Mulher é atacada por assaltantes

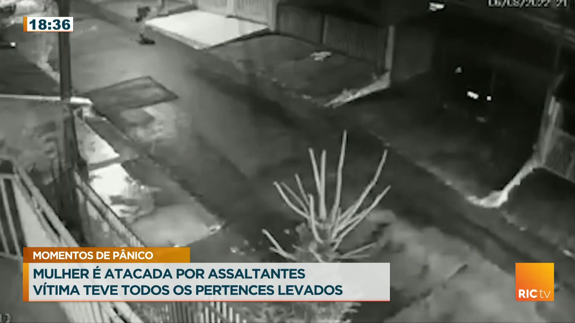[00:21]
Você pode acompanhar ali na região do Campo Cumprido, ali na Vila Sandro. Olha, eles saem do carro, descem do automóvel, eles rendem ali a mulher, né? Acabam roubando ali a bolsa dessa vítima e fogem, deixando ali a vítima pra trás. Um prejuízo enorme, né, Lúcio? A vítima tá ali, provavelmente retornando do trabalho, subindo ali pela Luiz Tramontim, região ali da Vila Sandra. Campo Cumprido, carro verde, não tem ninguém perto.